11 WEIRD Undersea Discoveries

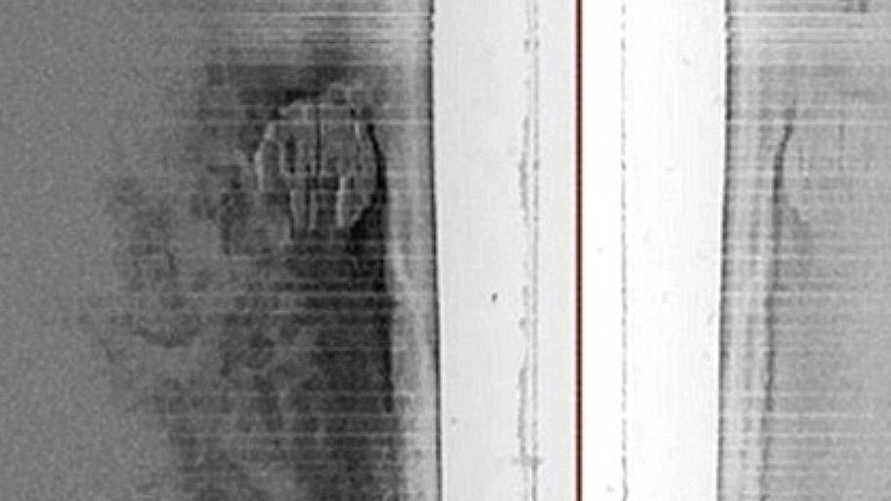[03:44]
Further details gathered from sonar images stated the formation was around 60 meters in diameter and stands on a 8-meter pillar and is located at a depth of 295 feet.
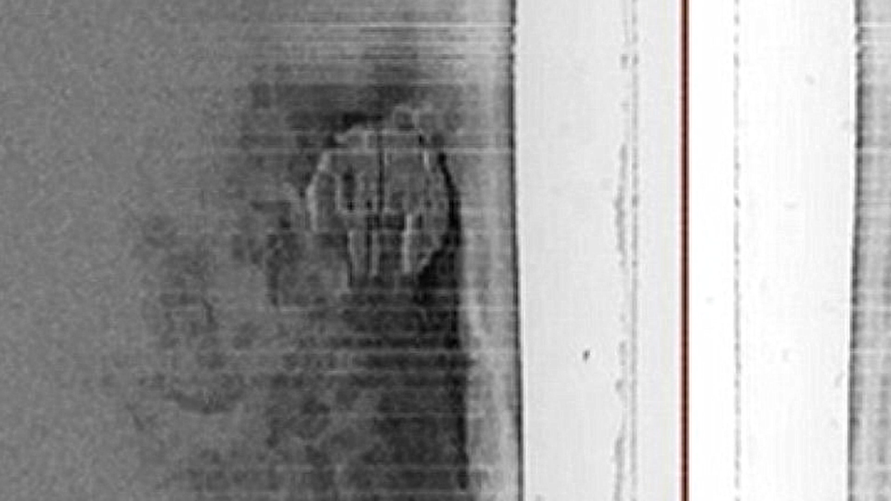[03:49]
You can see some of those images from Snopes.com.